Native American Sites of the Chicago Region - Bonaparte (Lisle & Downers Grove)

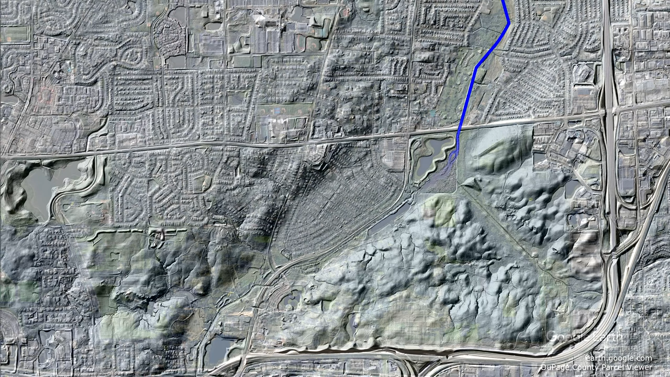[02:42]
The east branch of the DuPage River meanders through a gap between these moraine ridges, creating another bend in the river where marshes and fens emerge.
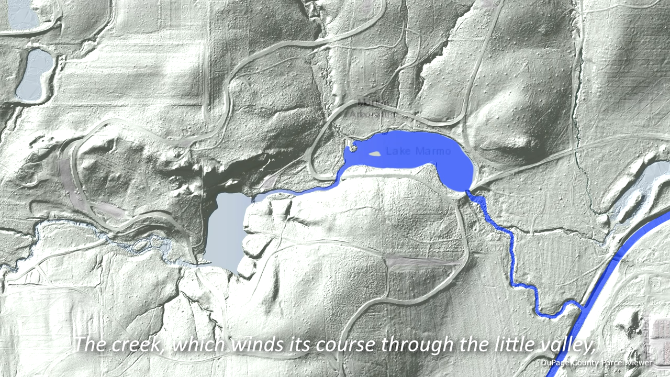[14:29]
The creek, which wins its course through the little valley, is fed by two fine springs.
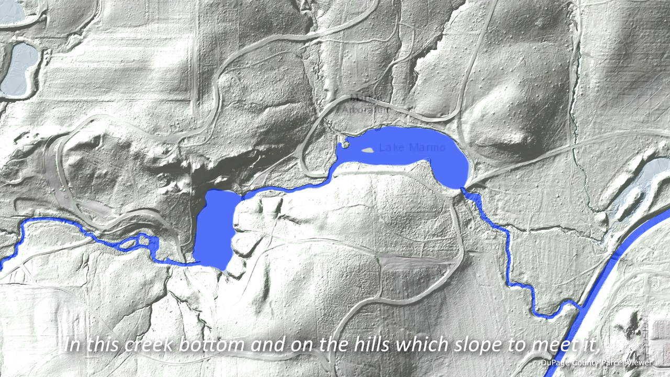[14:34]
In this creek bottom and on the hills which sloped to meet it, were once located the vic farms of an Indian village.
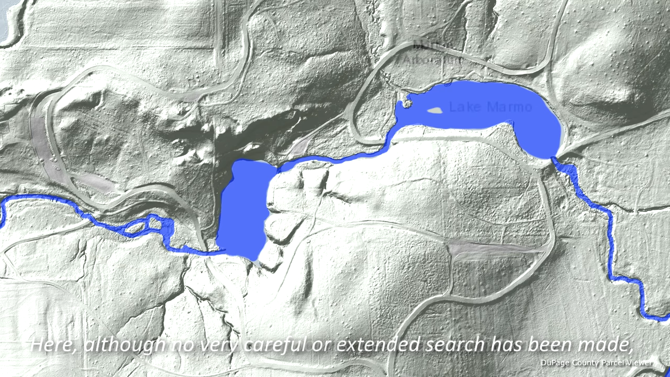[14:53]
flint arrow and spear points, perforators and knives, fragments of pottery vessels,
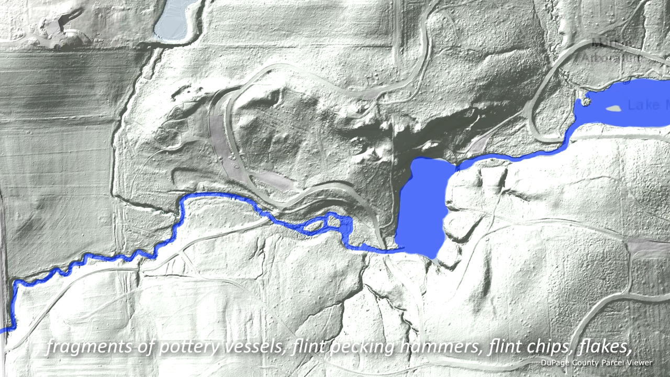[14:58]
flint packing hammers, flint chips, flakes, blanks and rejects,
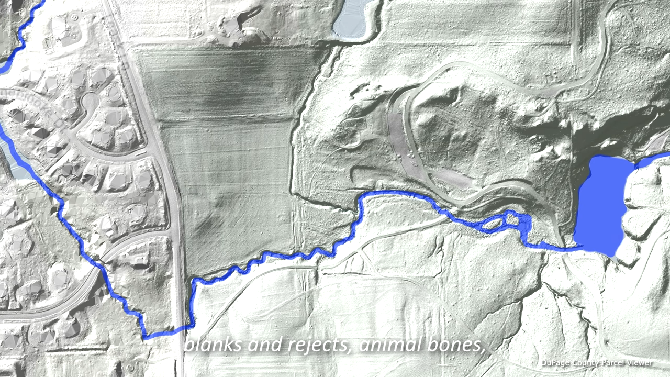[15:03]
animal bones, and burn stones from aboriginal hearths, have been recently collected.
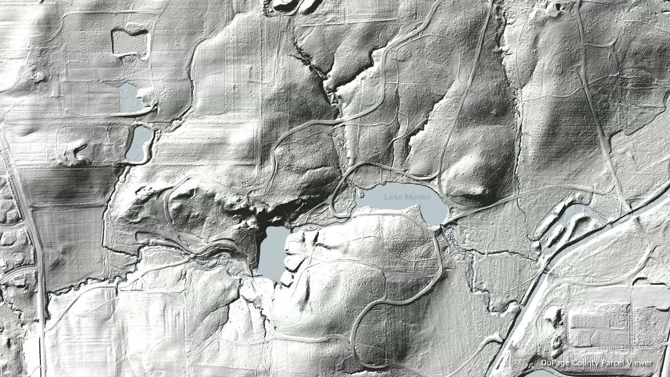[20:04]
a few intriguing features jump out.
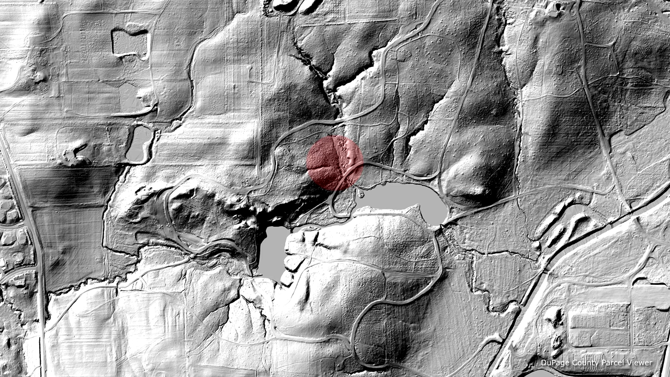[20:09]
Keeping in mind that Scharf's location was only approximate and that the mound site was somewhere near the head of the creek valley,
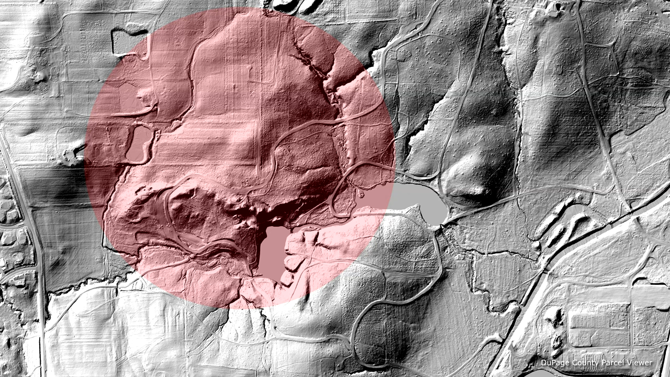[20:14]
we can see one feature that bears a striking resemblance to Scharf's diagram of a fish or bullet-shaped quarry being about the right shape,
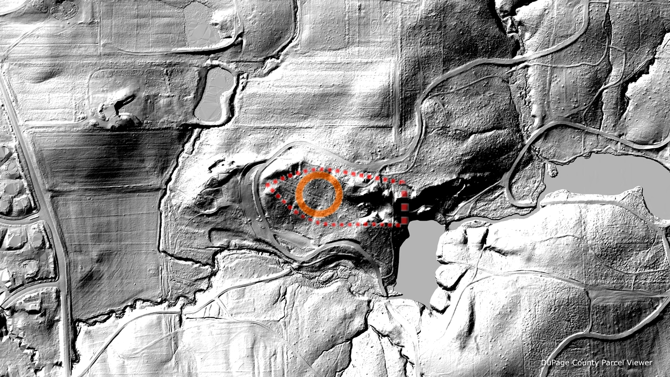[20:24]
the right size, and oriented in the same direction. This landform is also on higher ground, and on a hillside, close by the head of the valley, just as Scharf described.